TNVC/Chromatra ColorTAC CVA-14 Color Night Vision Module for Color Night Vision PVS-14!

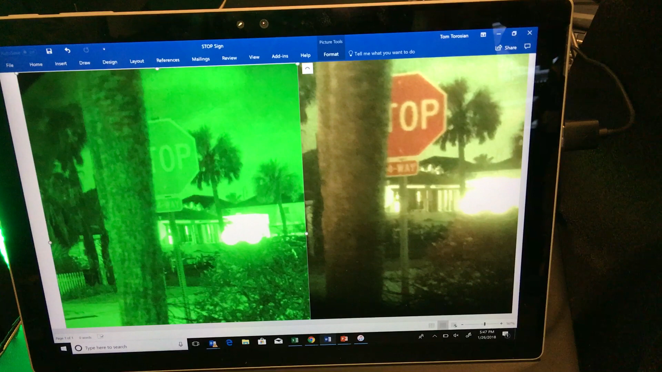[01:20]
picture to full color capability. And do you have a unit that will work with monoculars? No, we don't.